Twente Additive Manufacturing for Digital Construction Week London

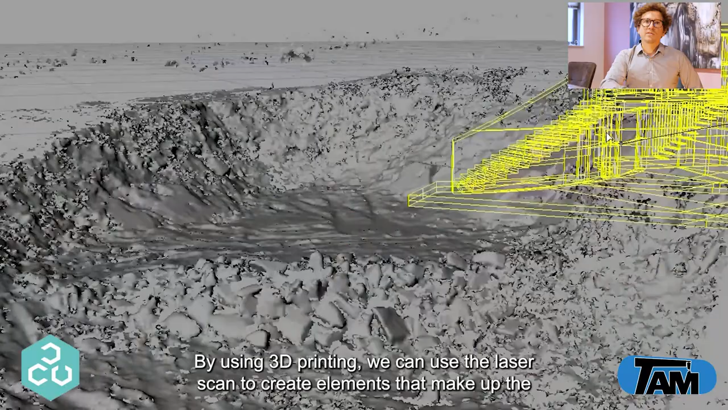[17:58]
By using 3D printing we can use the laser scan to create elements that make up the exact negative form of the protruding rock can be used as the footing, foundation or column mounting location.